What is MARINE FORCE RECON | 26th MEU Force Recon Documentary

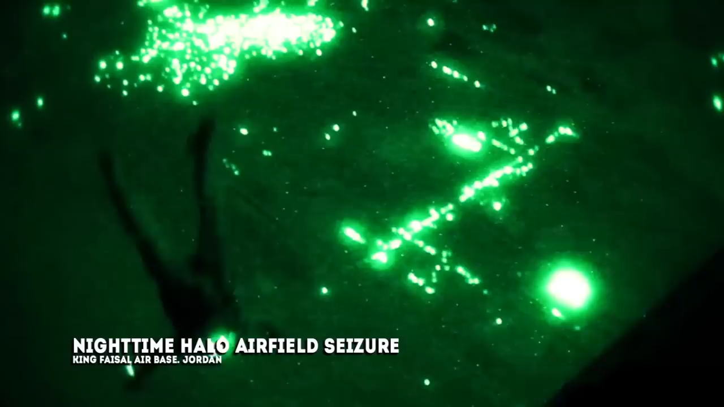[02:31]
high altitude, low opening, otherwise known as HALO, into an airfield seizure.
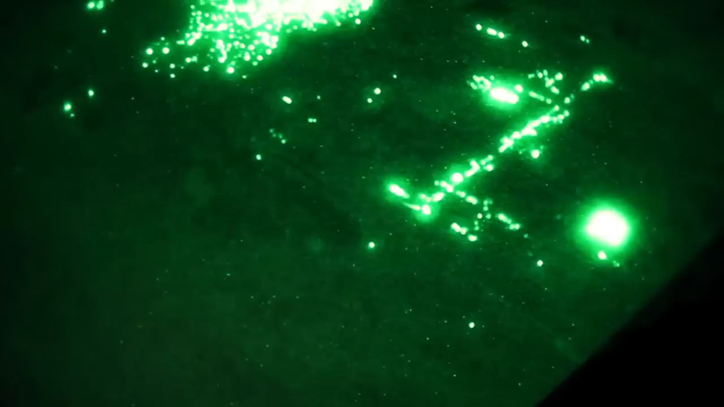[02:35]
We have been very fortunate while deployed with the 26th MEU in